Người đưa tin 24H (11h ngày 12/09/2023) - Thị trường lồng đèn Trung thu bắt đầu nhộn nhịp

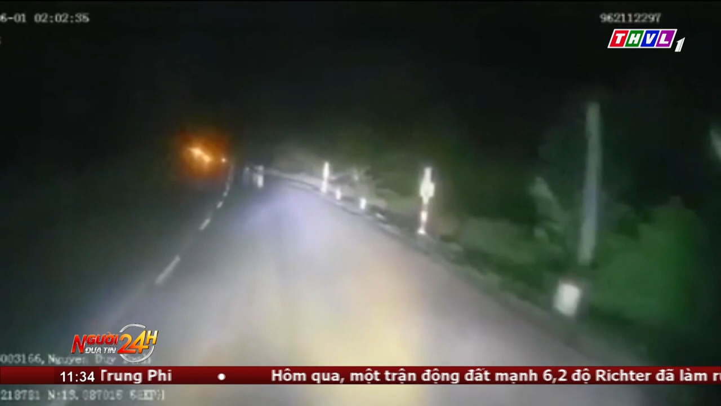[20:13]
Ikoi thấy có nhiều ô tô khách di chuyển bật đèn pha chiếu vào mặt gây khó chịu nên đã rủ cả nhóm chặn xe để đập phá Khoảng 2 giờ ngày 1 tháng 6,